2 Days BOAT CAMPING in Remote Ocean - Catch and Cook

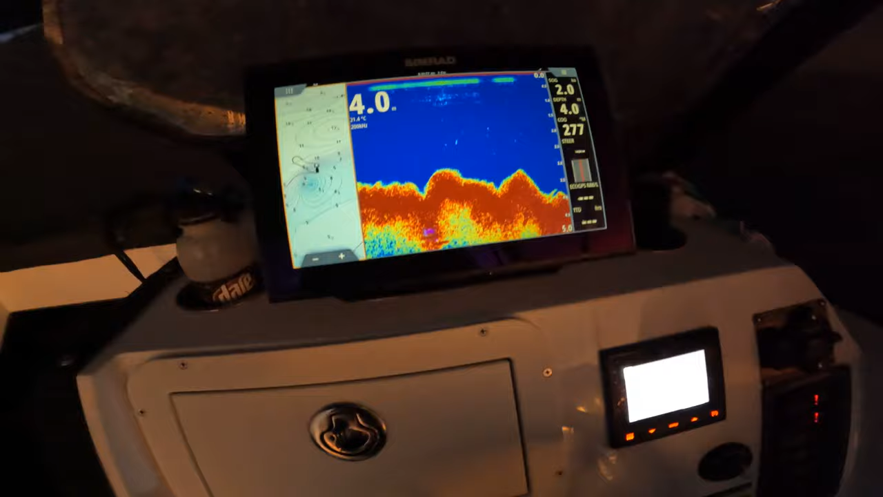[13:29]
All right. Check this out if I can, if I can find it again.
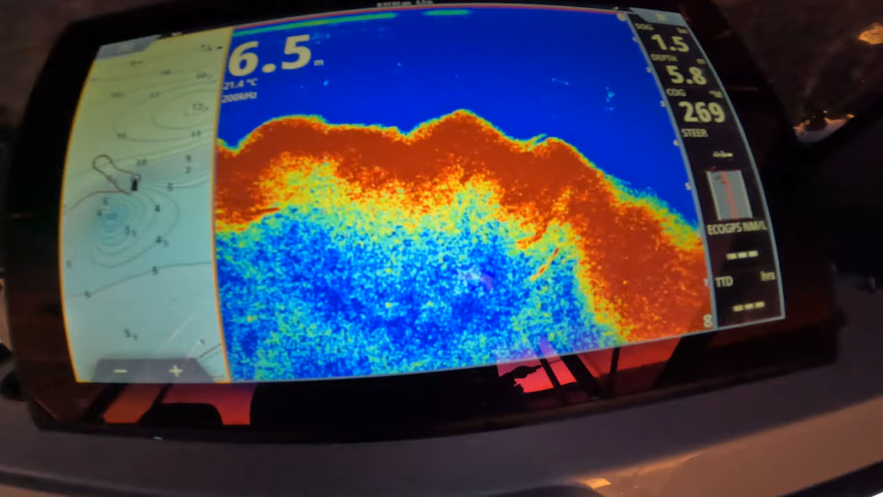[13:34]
On screen: water 21.4°C
We just sounded over this little ledge. All right, drop Lee, drop Lee.
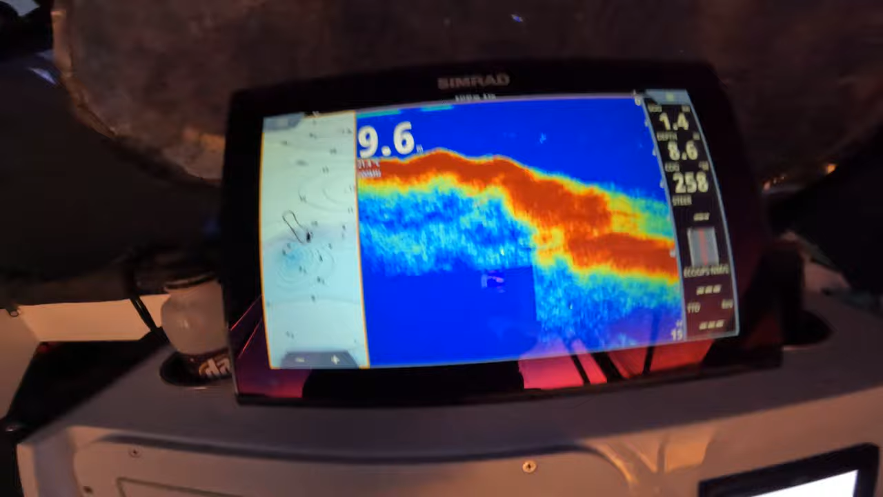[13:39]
That seems to be holding fish.
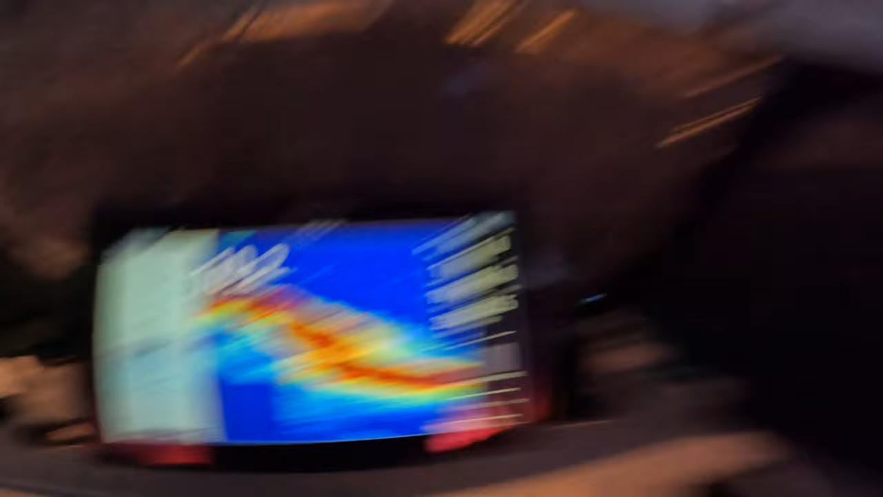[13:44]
We're about 100 meters out if we're lucky.